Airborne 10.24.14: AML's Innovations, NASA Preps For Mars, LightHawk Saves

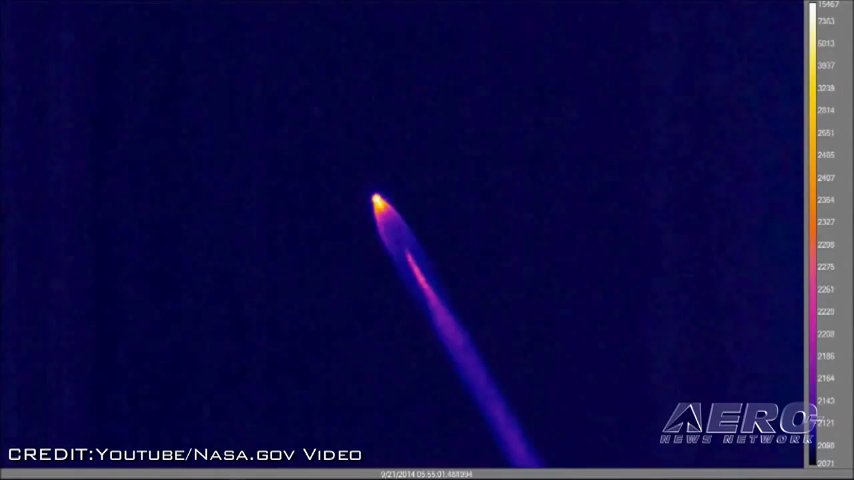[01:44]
NASA equipped two aircraft with advanced instrumentation to document re-entry of the rocket's first stage. The first stage is the part of the rocket that is ignited at launch and burns through the rocket's ascent until it runs out of propellant. During its return, NASA captured infrared and high-definition images and monitored changes in the smoke plume as the engines were turned on and off. The aircraft used were a NASA WB-57,
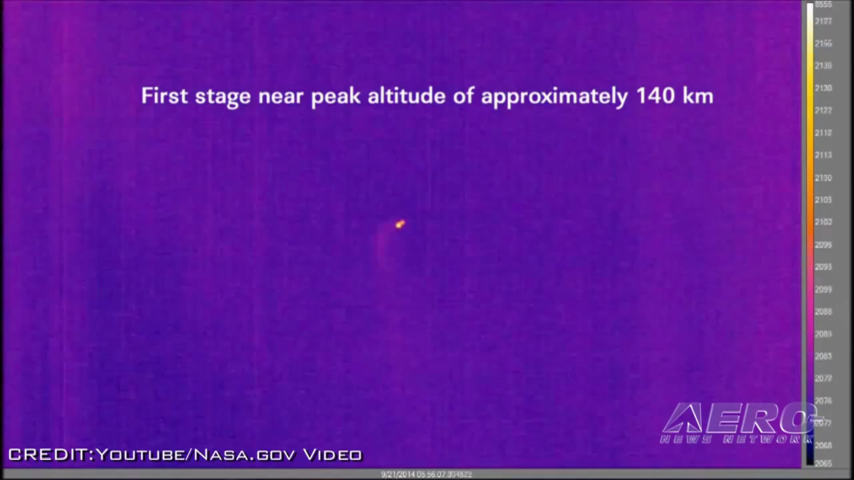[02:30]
On launch day, the WB-57 and Orion reached their observation locations about 50 miles from the projected rocket trajectory. The rocket emitted enough thermal energy for the plane's infrared cameras to
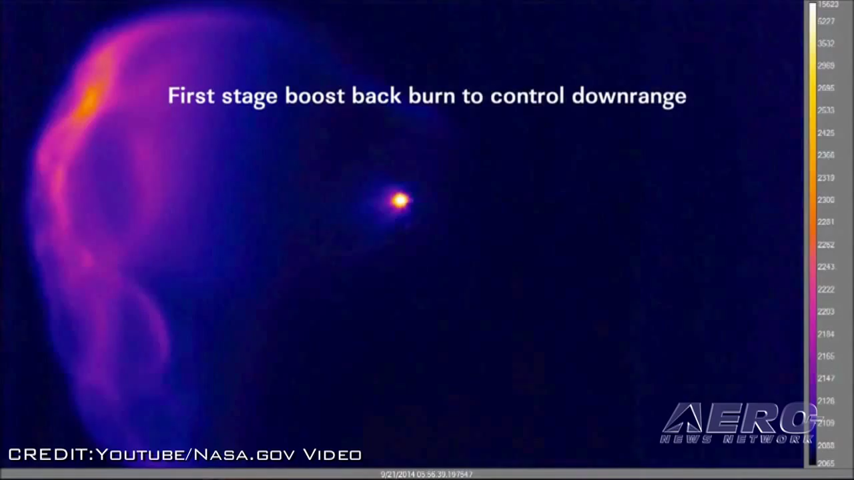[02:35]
obtain data as the first stage descended at supersonic speeds off the coast of Georgia.